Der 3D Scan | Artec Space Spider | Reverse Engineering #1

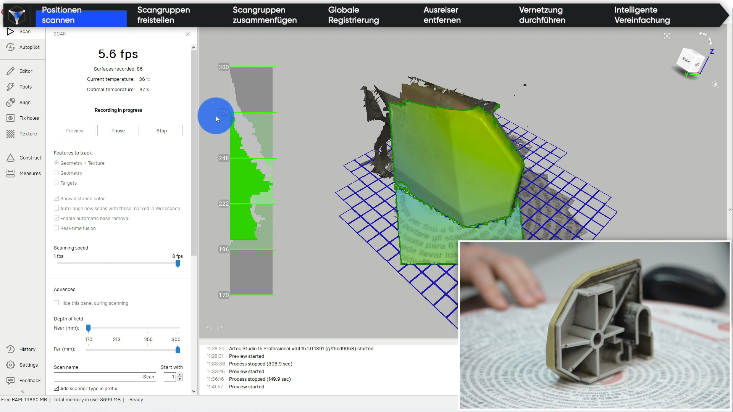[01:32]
also dass ich hier dann das Objekt hier in den möglichst grünen Bereich einscannen kann.
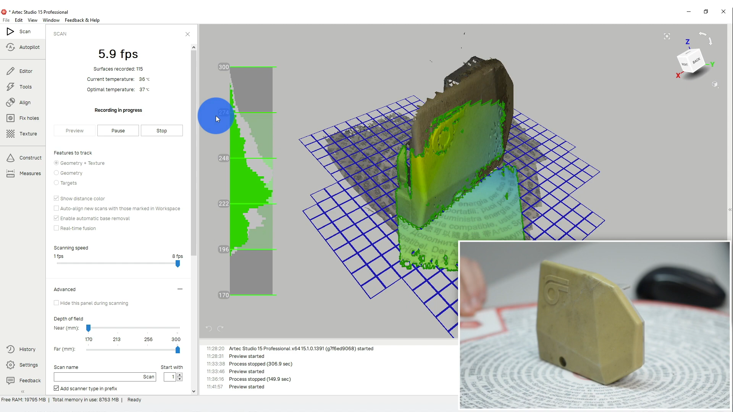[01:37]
Mit dem Drehteller kann ich unterschiedliche Winkel anfahren und somit alle möglichen
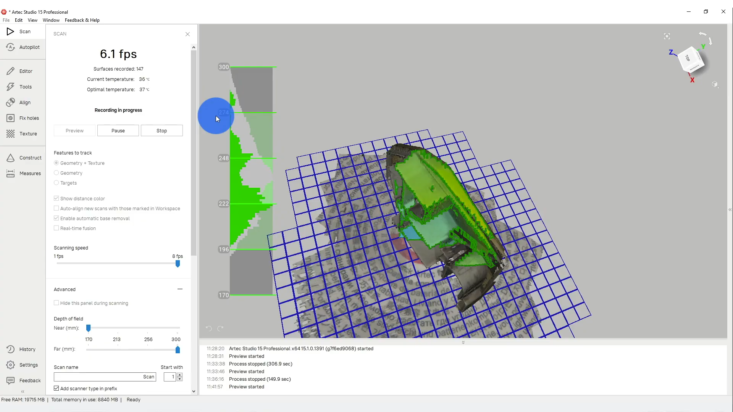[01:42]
Bereiche des Objektes aus der Richtung erfassen.
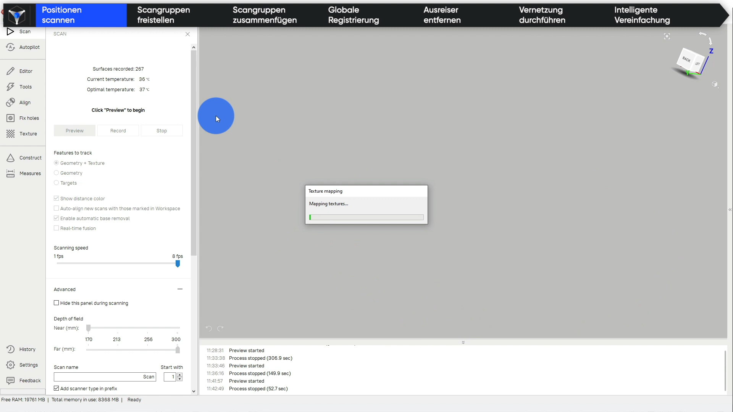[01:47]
Nach Abschluss der 3D-Scans aus den drei unterschiedlichen Positionen
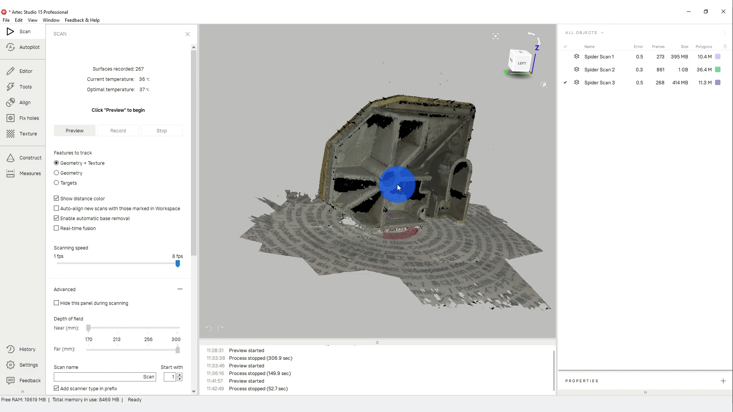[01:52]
werden wir als nächstes die folgenden Schritte durchführen.
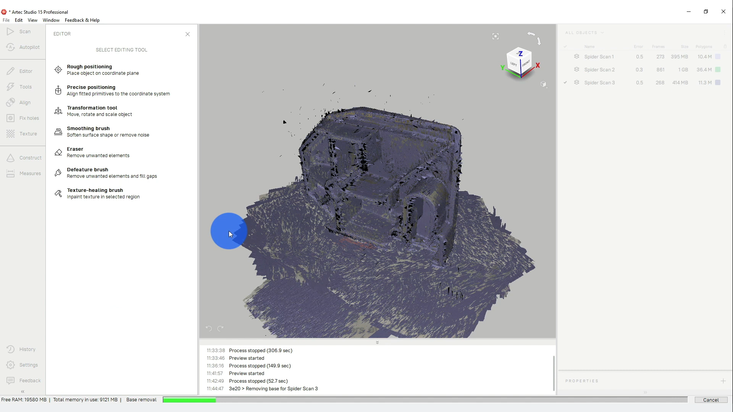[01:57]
Zuerst stellen wir die Einzelscans vom Hintergrund frei, das heißt wir schneiden den Bereich raus, der nicht zum Objekt gehört.
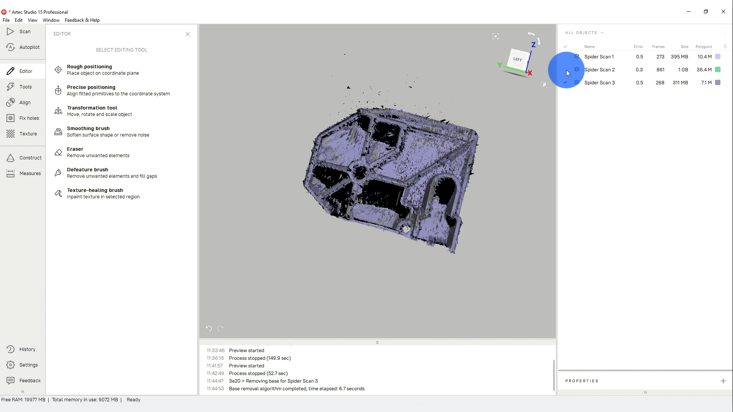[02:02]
Dafür können wir auch ruhig die Bereiche etwas
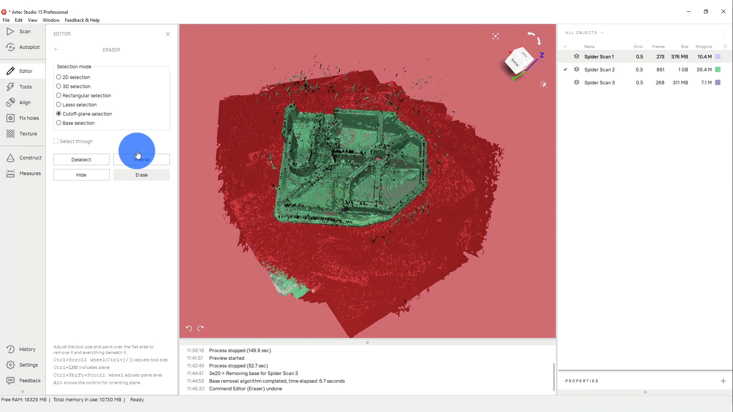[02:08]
größer wählen und auch Bereiche vom Objekt selbst wegschneiden,
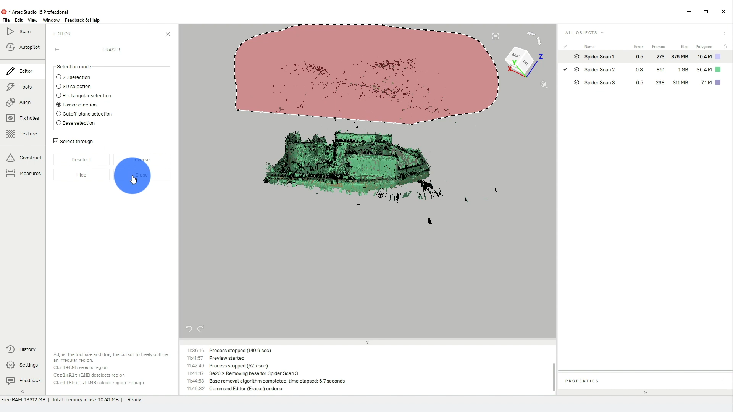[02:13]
denn wir haben redundante Daten erzeugt,
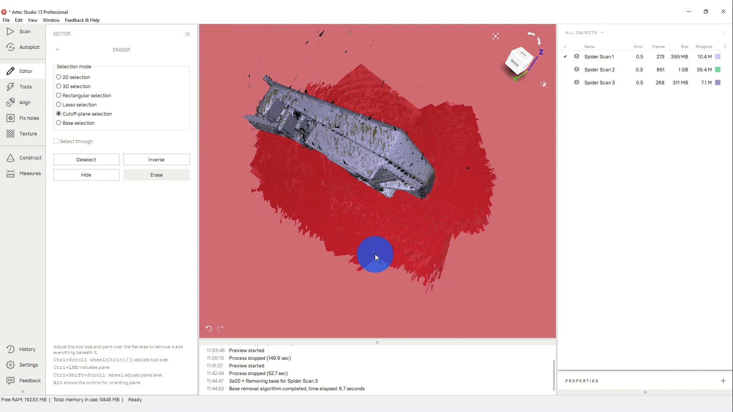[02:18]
das heißt wir haben auf der anderen Seite jeweils mit weiteren Scan-Gruppen die Bereiche mehrfach aufgenommen und können somit relativ großzügig hier diese Freistellung durchführen.
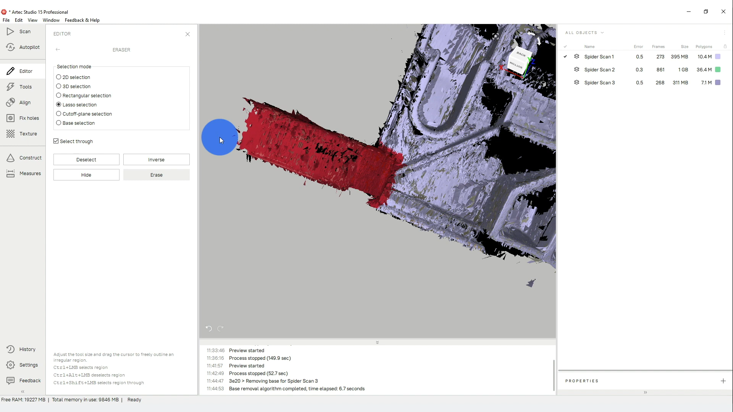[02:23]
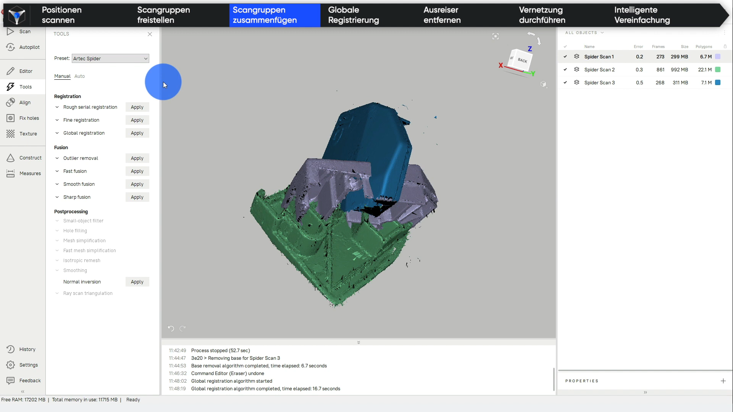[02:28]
Beim Zusammenfügen der einzelnen Scan-Gruppen wählen wir uns Punkte an, die schon in beiden Scan-Gruppen zu sehen sind.
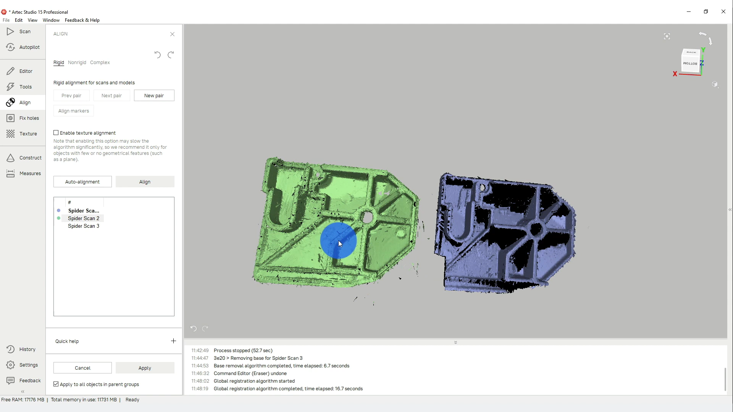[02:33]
Daran wird eine grobe Vororientierung ausgerichtet und der Prozess wird anschließend über die Software automatisch
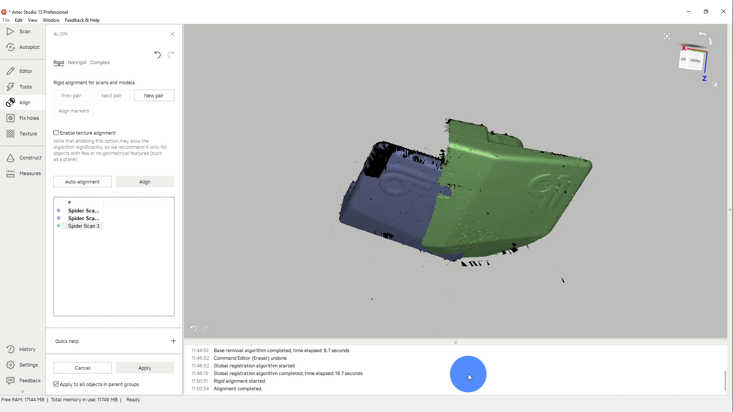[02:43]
verfeinert und wir bekommen die Zusammensetzung der einzelnen Scan-Gruppen,
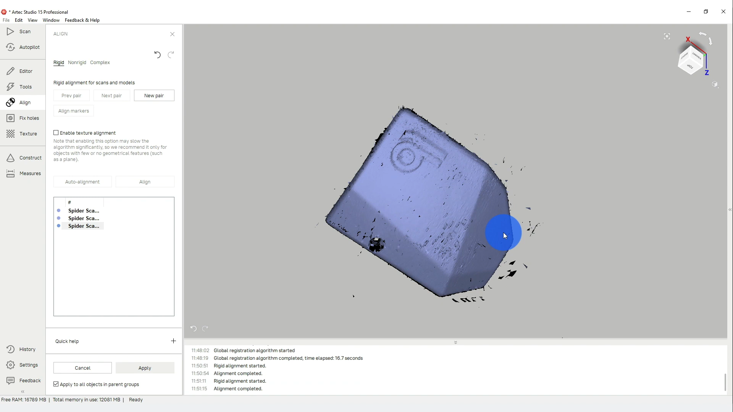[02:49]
die wir dann in der globalen Registrierung noch verfeinern können.
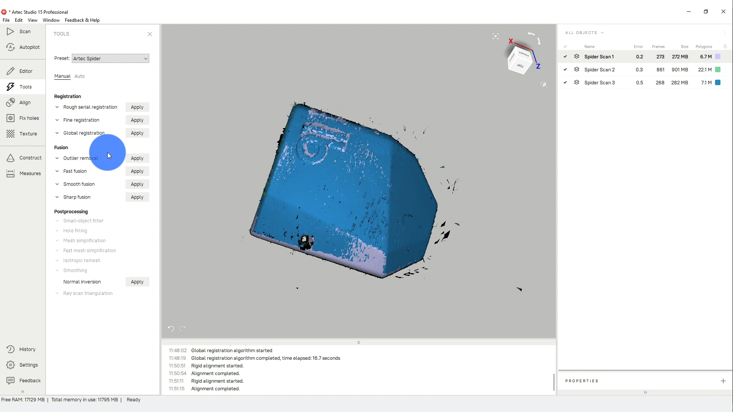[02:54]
Bei diesem Prozess verwendet die Software sowohl geometrische als auch farbliche Merkmale,
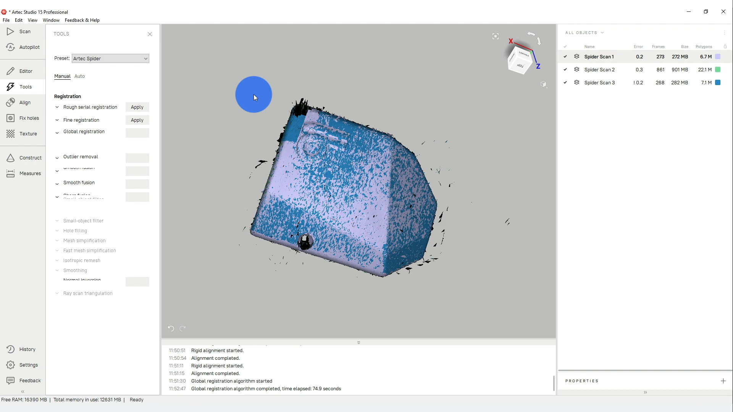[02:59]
wodurch wir bei unseren Scannern keine Targets verwenden müssen, sondern einfach direkt mit dem Scan starten können.
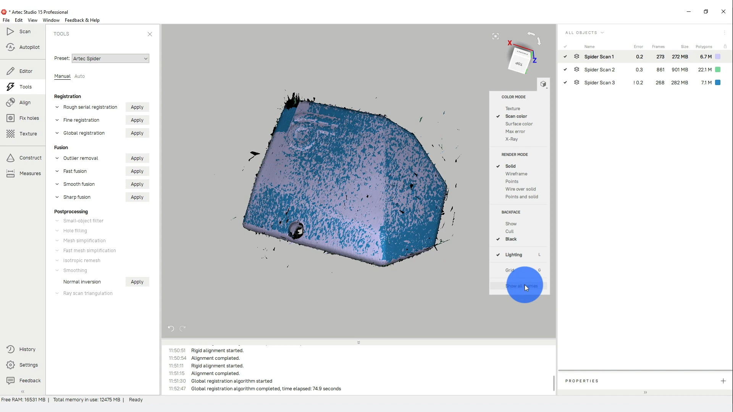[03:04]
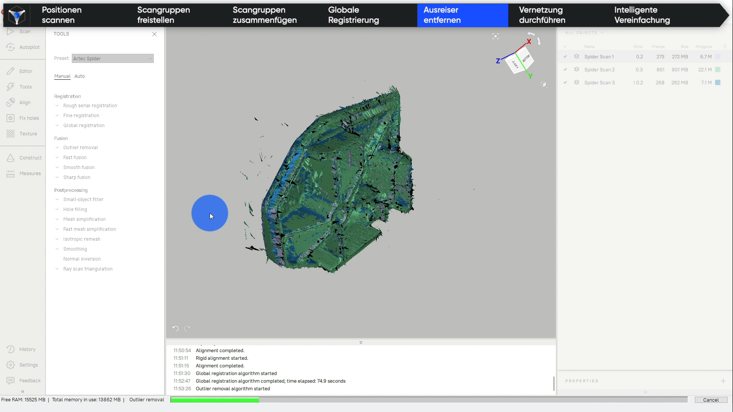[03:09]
Anschließend werden die Ausreißer entfernt, sodass wir also nochmal eine Bereinigung der Punktewolke haben, die wir dann über kleine Dreiecksflächen in der Fusionierung, also in der Vernetzung zusammenfügen können. Danach haben wir noch den Schritt der intelligenten Vereinfachung, wodurch also das Netz nochmal analysiert wird und gerade in den Bereichen,
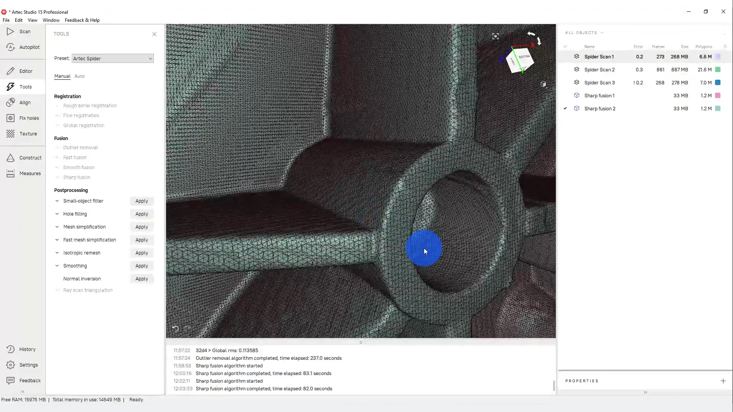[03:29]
in denen wir feine Details haben, also starke Winkelübergänge von einem Dreieck zum nächsten.
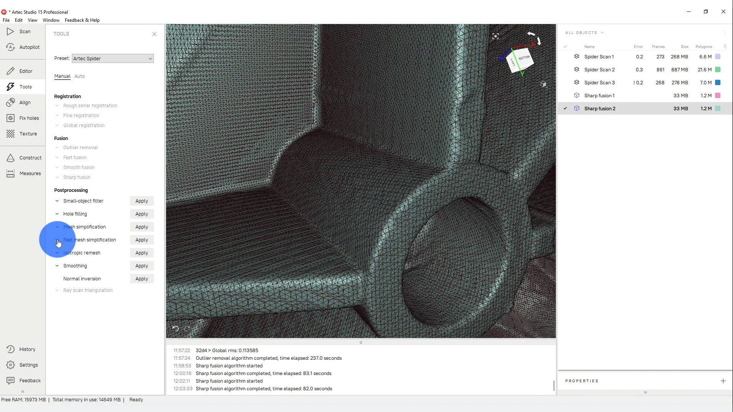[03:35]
Dort erkennt die Software, haben wir also feine Details und wir belassen die kleine Kantenlänge der Dreiecke.
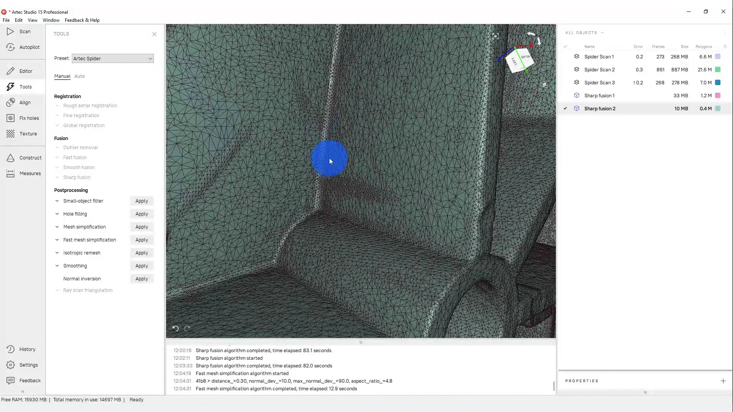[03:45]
An anderen Stellen werden die Dreiecke größer gezogen, sodass wir auf eine kleinere Gesamtgröße der Datei kommen, die wir dann als STL-Datei exportieren können.